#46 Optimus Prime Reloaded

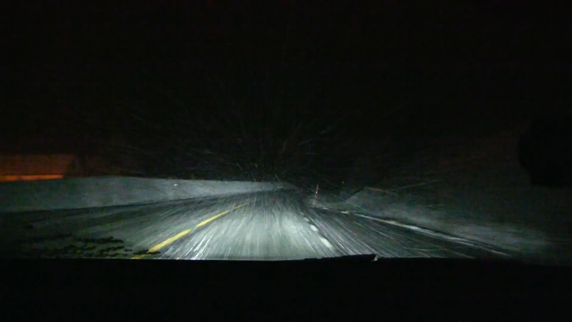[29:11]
snow, and you know, the snow itself is not a problem, but I cannot use cruise control.